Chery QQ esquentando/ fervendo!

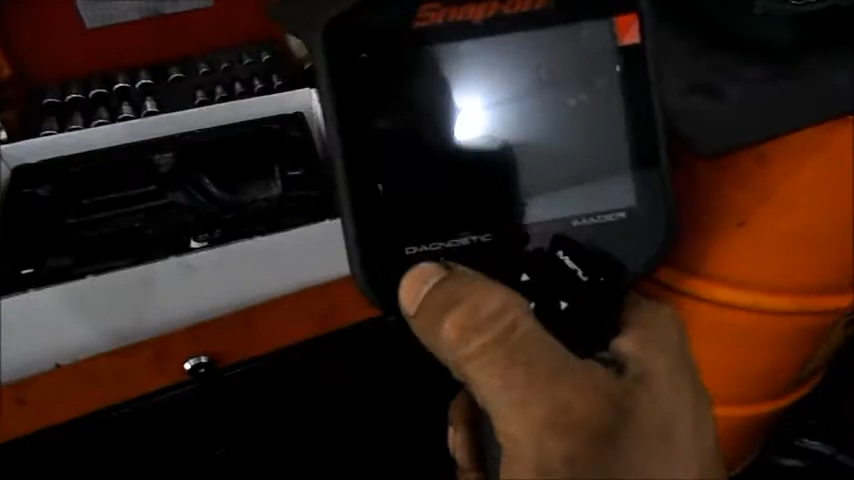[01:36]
Esse aqui é o visor térmico da Snapon. O que ele faz? Ele é uma câmera.
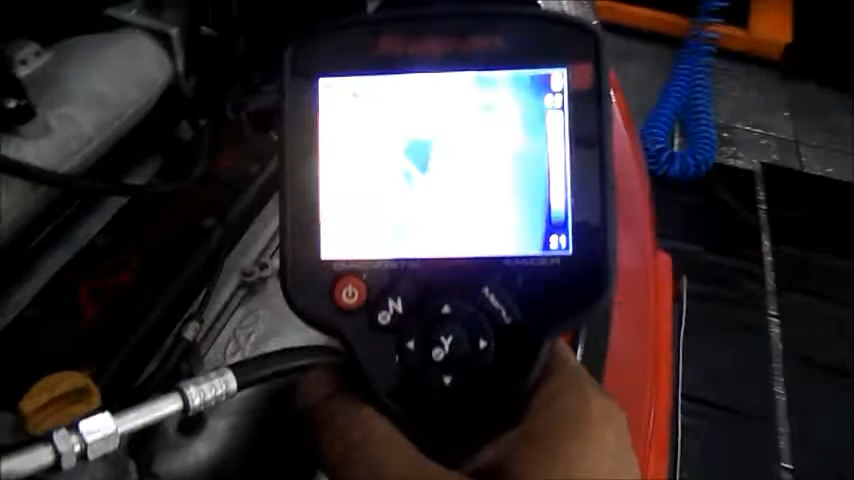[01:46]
Claro que é uma câmera, né? Vamos ver se a gente consegue pegar aqui, a quantidade de luz enorme.
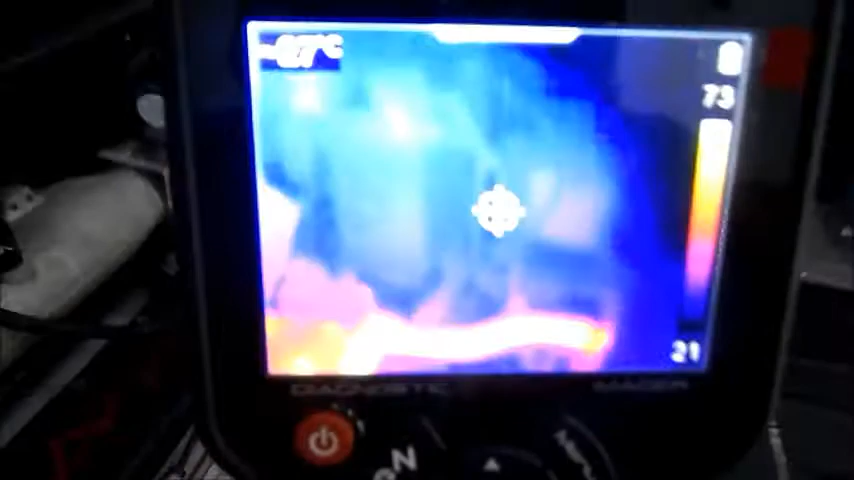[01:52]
Ali, olha. Assim, olha. Assim pega.
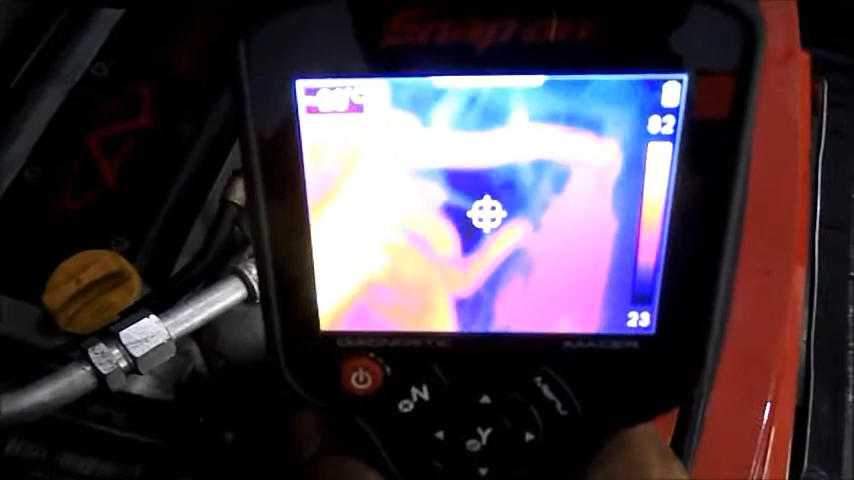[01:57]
Vocês estão vendo aí a troca de calor aí?
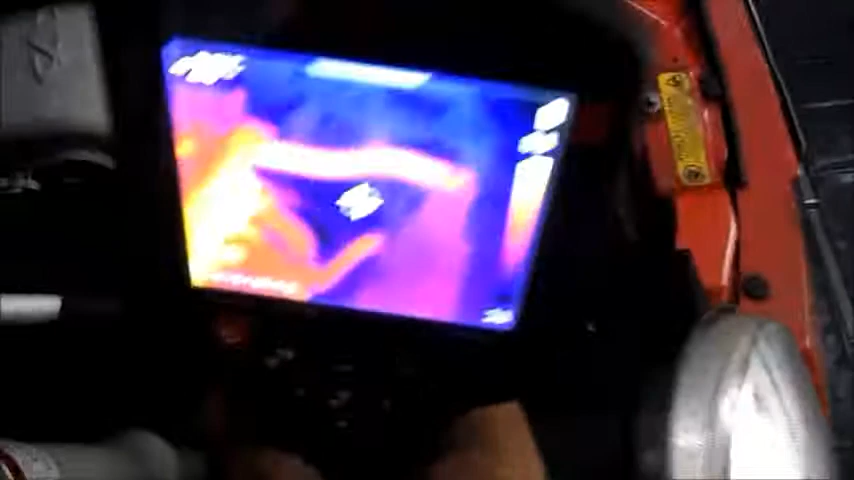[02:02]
Olha aí, turma. O radiador.
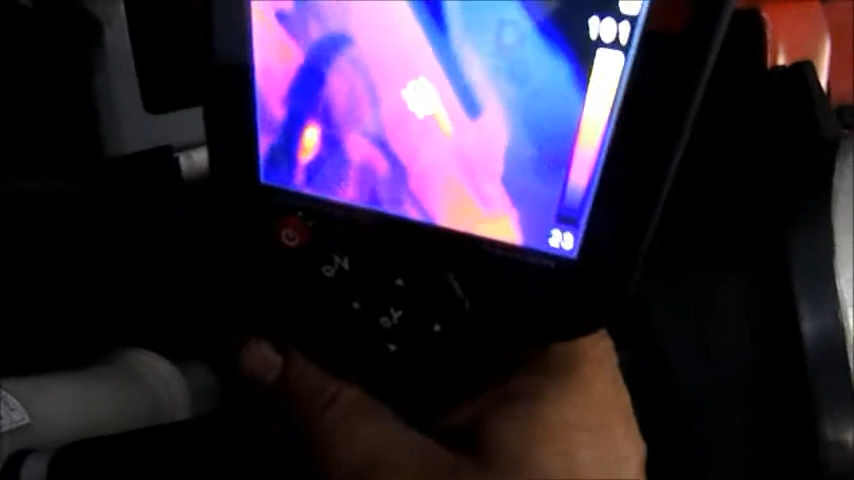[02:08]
O radiador aqui está todo vermelhinho. Agora sim, olha.
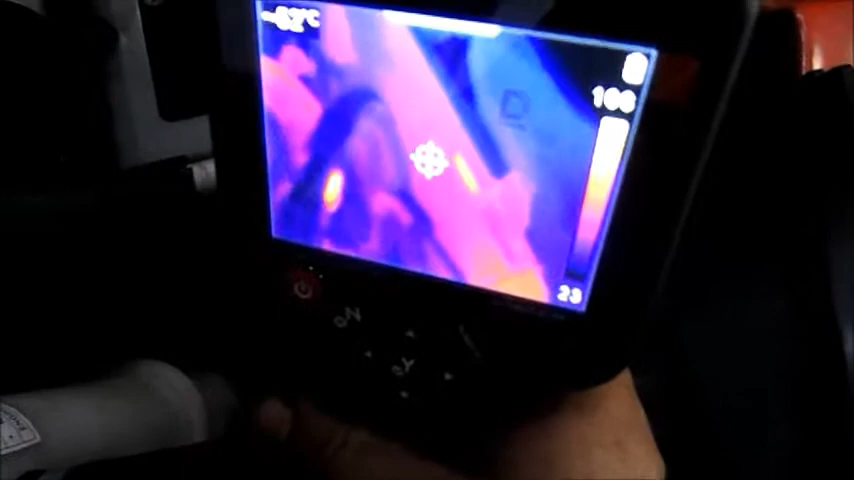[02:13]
Vocês podem ver que o radiador está todo vermelho e que a água está circulando bacana, né?
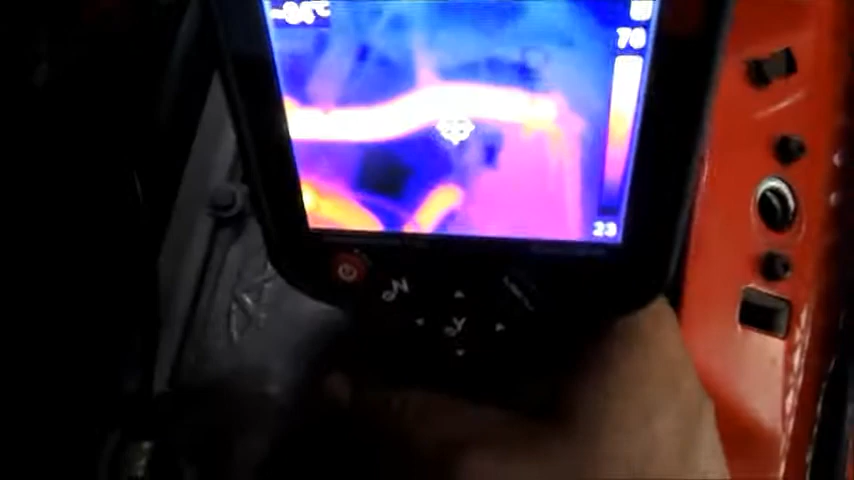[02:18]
Já nessa mangueira a água está bem mais quente. E na mangueira de baixo, olha.
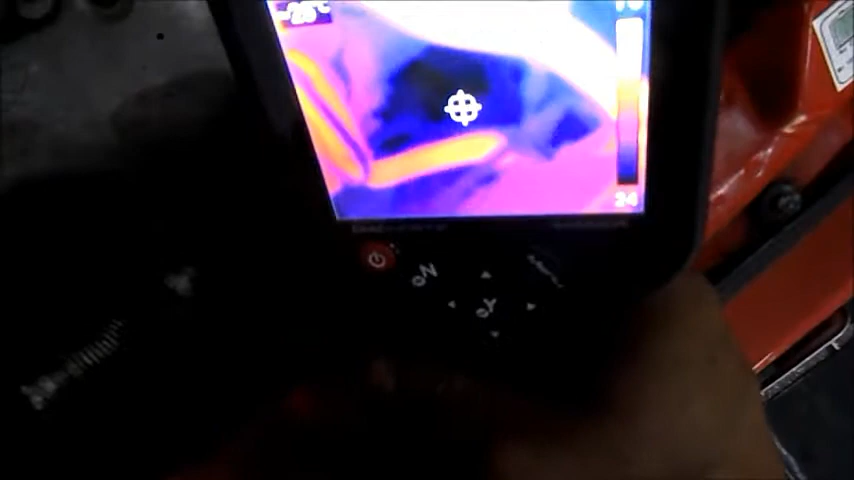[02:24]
Olha, a mangueira de baixo, a água está mais quente. E na mangueira de cima...
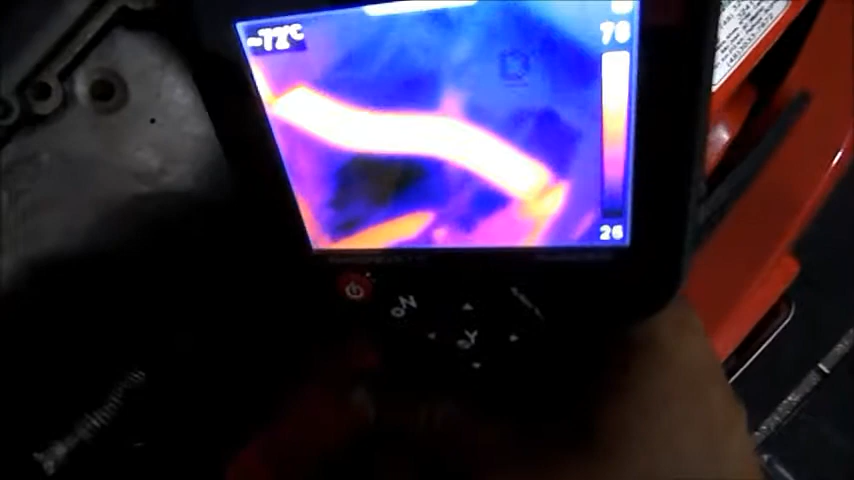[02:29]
Não. Errei de novo. A mangueira de cima está com um brilho bem mais acentuado e que ela está bem mais quente.
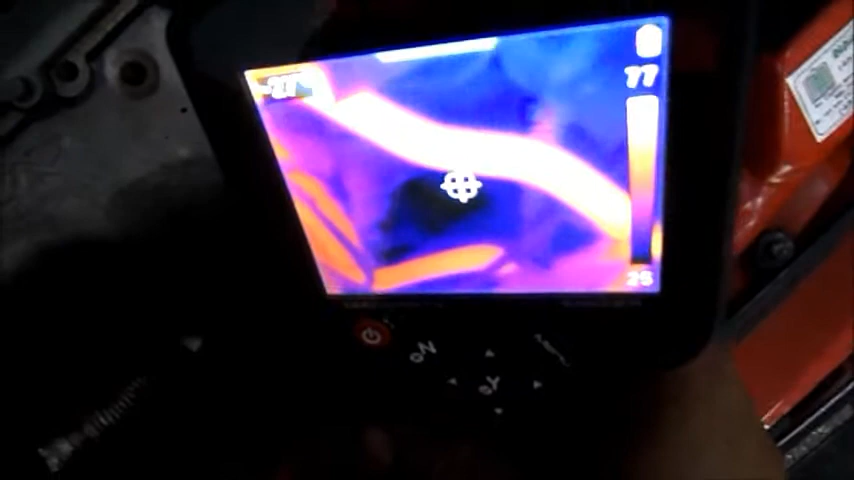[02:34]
E a de baixo, ela está bem mais fria. Por quê?
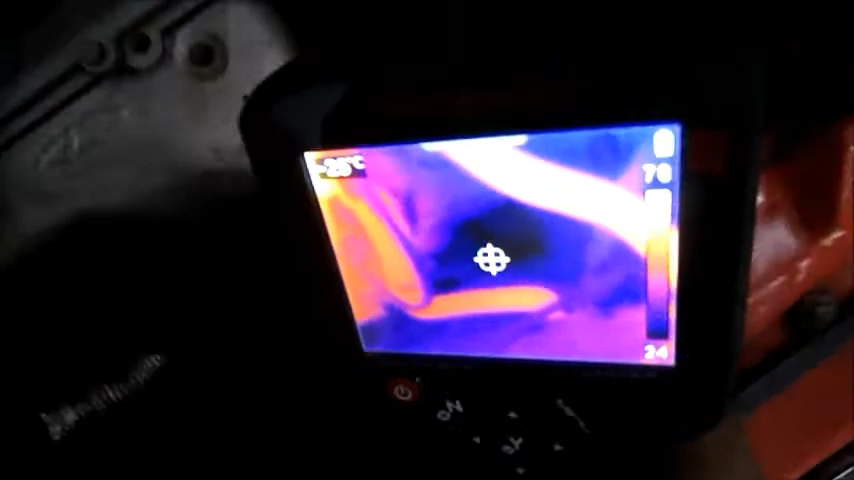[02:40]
Por quê? Eu estava aqui fazendo o diagnóstico desse carro aqui com a nossa câmera térmica, tudo bacaninha, bonitinho.
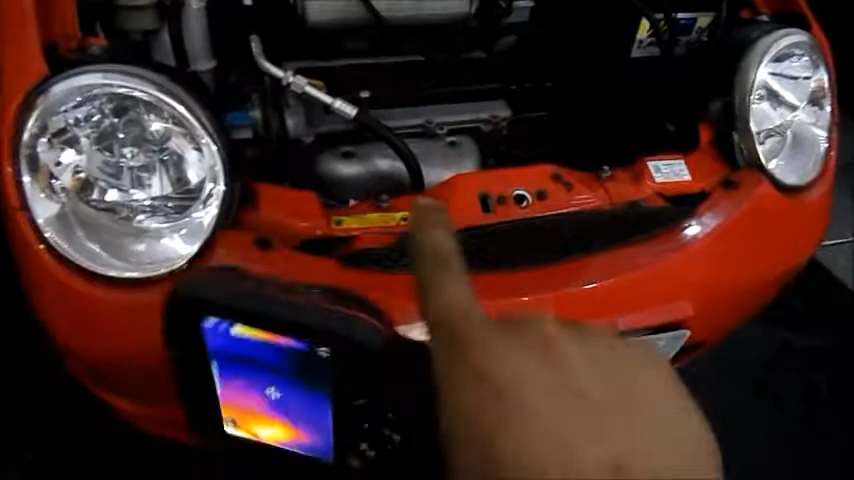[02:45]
Eu descobri que o radiador está perfeito.
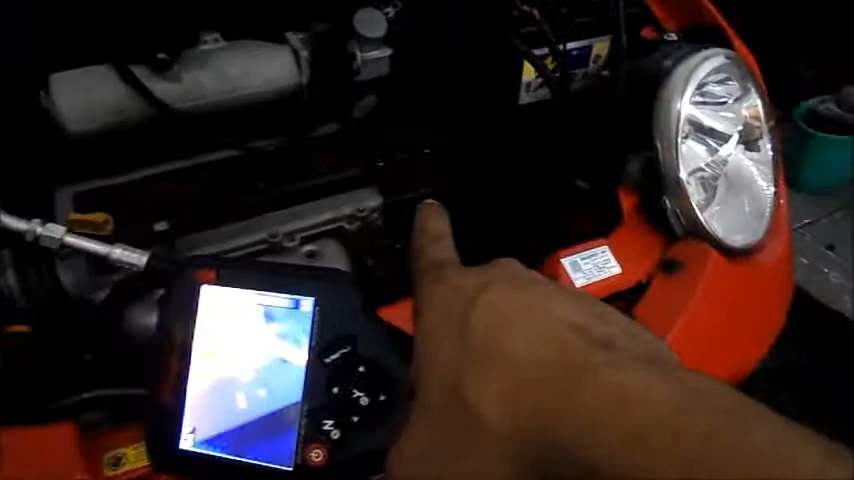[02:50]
A água está vindo super quente, saindo do cabeçote ali desde o começo. Então, quer dizer que o carro não tem válvula termostática.